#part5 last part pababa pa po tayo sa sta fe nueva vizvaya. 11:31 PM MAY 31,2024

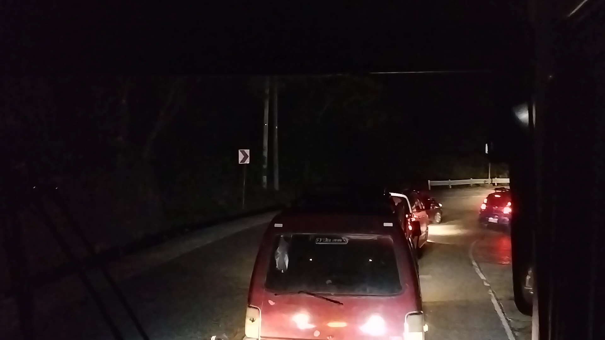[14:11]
96. Sobrang sa kurbata. Oo, umu-overtake siya.
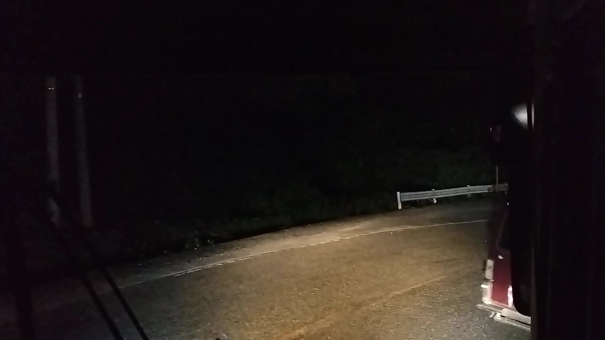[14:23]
Makain ang linya eh. Makain ang linya yun. Oo?
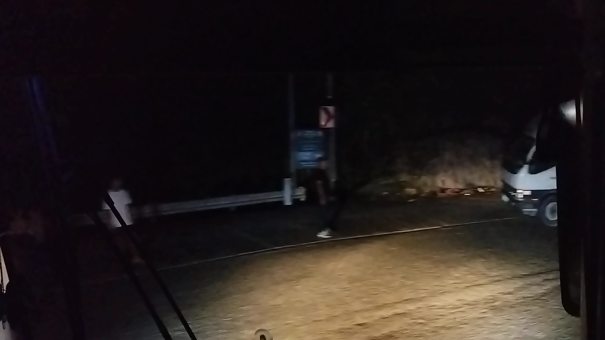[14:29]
Tawan na siya eh.
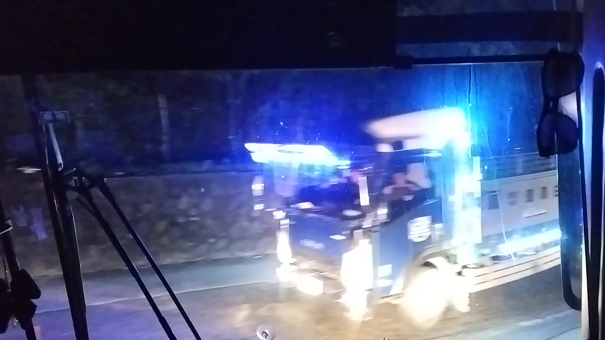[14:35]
Dayo na siguro yan. Dayo na siguro yan.